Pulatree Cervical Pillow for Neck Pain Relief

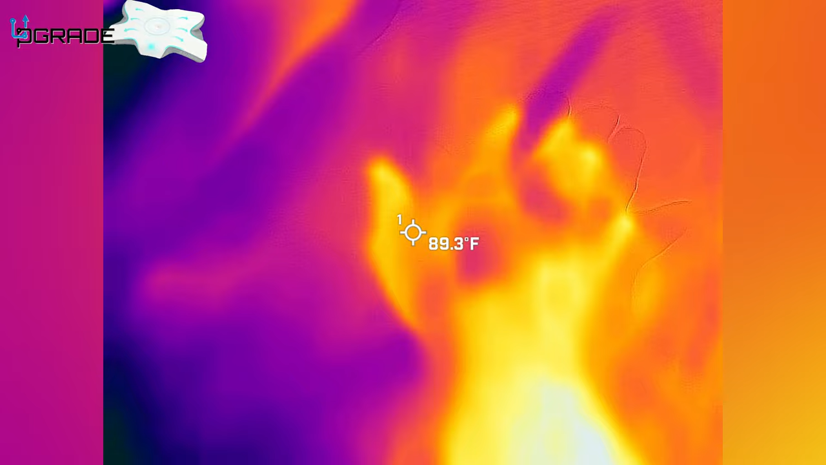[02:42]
On screen: spot 89.3°F
not that much heat it didn't leave that much heat so if i put my hand in here
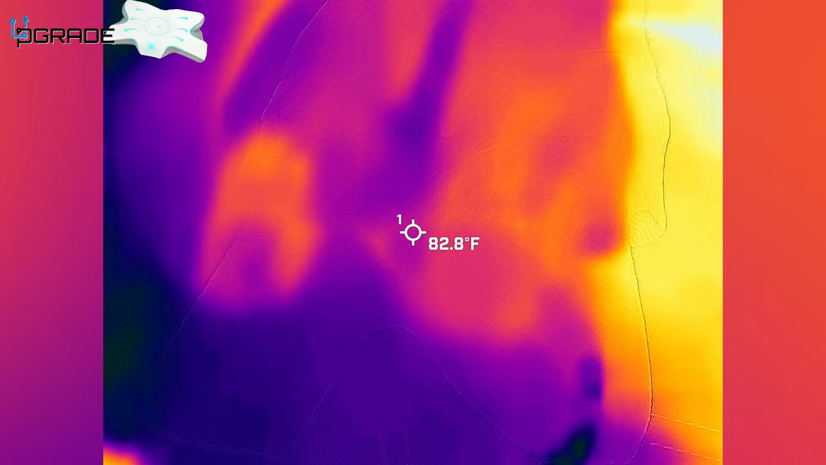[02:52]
On screen: spot 82.8°F
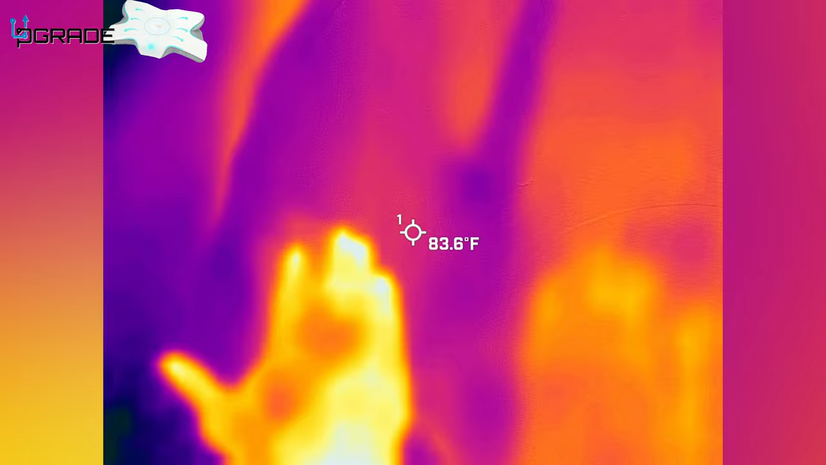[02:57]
On screen: spot 83.6°F
i put my hand in here to see how much heat it absorbs and if you guys can see it evaporates right away
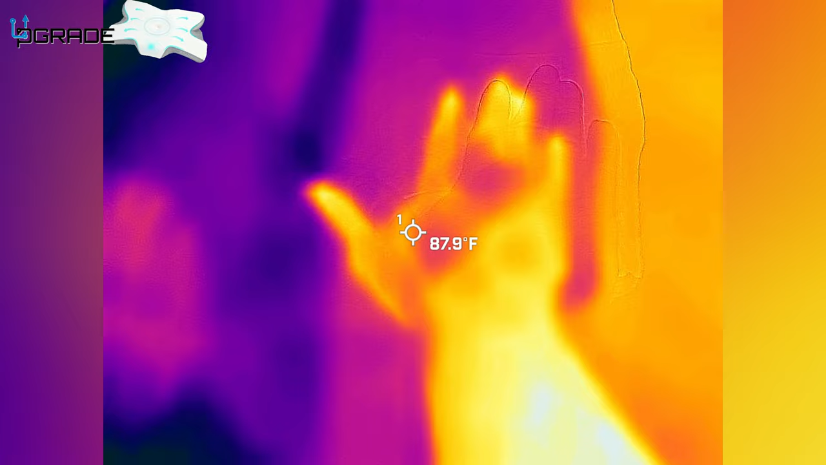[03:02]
On screen: spot 87.9°F
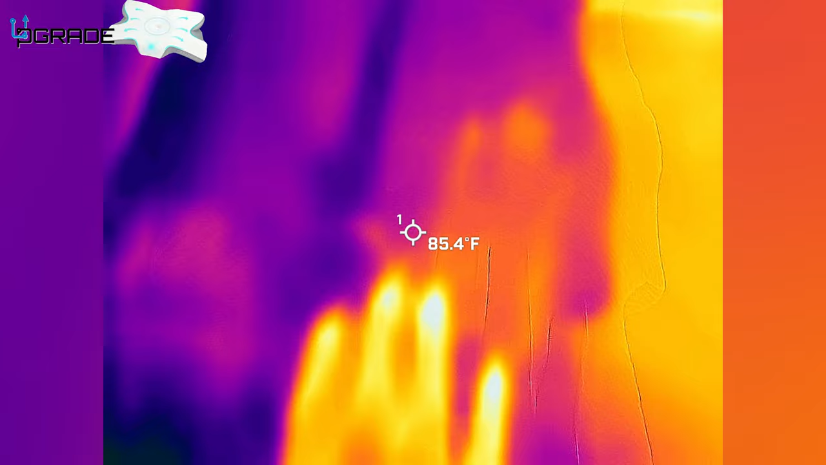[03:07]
On screen: spot 85.4°F
all right i'm gonna put my hand on the pillow again and we're gonna see how much it absorbs and this is the pillow
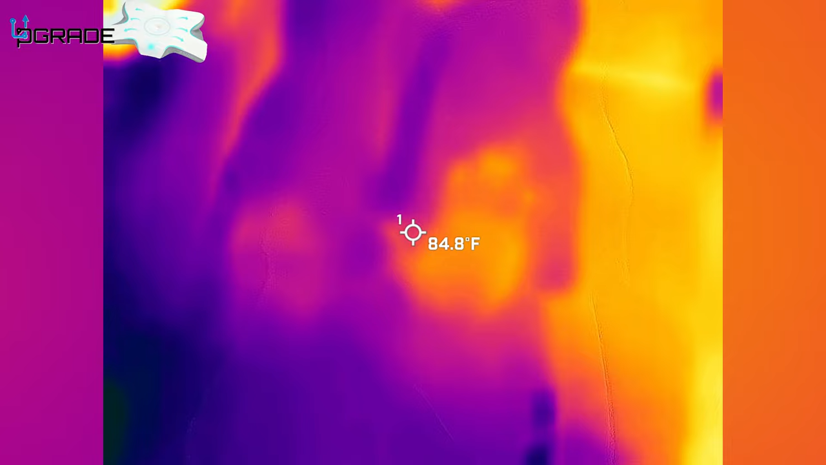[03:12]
On screen: spot 84.8°F
itself if you guys can see it it's going away it doesn't retain too much heat so i'm gonna do the same thing here
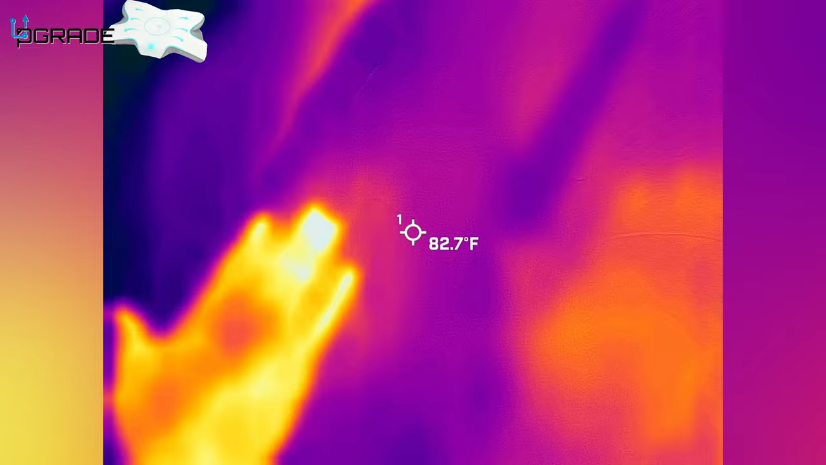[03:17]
On screen: spot 82.7°F
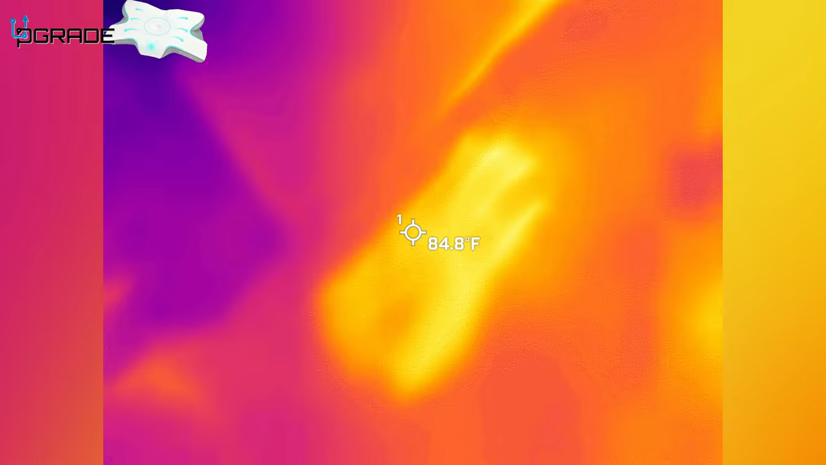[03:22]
On screen: spot 84.8°F
and it's retaining no heat it's evaporating real quick if you guys can see